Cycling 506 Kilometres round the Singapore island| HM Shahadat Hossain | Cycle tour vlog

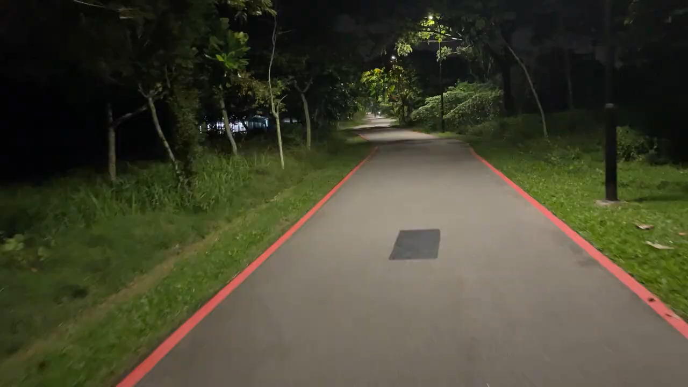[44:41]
অঙ্গুল দিয়ে যাচ্ছি। এখন রাত 3:30 বাজে, 190 কিলোমিটার সাইকেলিং হয়েছে। এটা আমার দ্বিতীয় রাউন্ড চলতেছে, এখনও রাস্তার লোক দেখা যাচ্ছে, দেখুন। এই হলো পঙ্গুল এরিয়া, এটা দ্বিতীয় রাউন্ড চলছে, একটু টায়ার্ড।
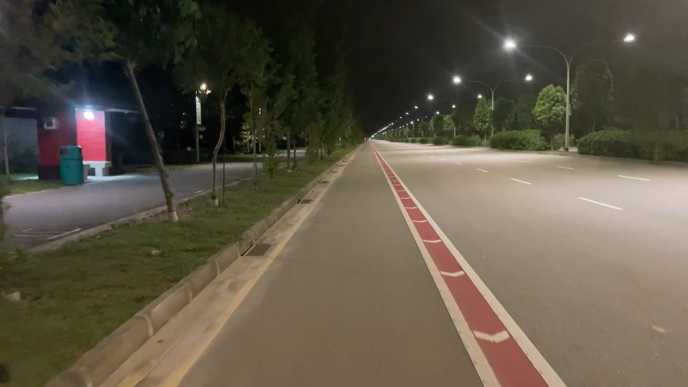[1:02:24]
তো এখন তৃতীয়বারের মতো যাচ্ছি। আর মাত্র 30 কিলোমিটার সাইকেলিং করতে হবে, তাহলেই আমার গন্তব্যস্থানে পৌঁছতে পারবো ইনশাল্লাহ। সাইকেলিংয়ের জন্য সেপারেট লেন, আগেই বলেছি, অনেকবার বলেছি। দেখুন চমৎকার রোড, চমৎকার ওয়েদার।